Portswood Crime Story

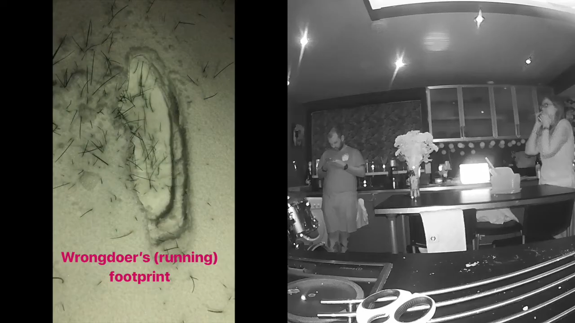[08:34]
ran through the garden towards the house and then over the gate. He'd been violated.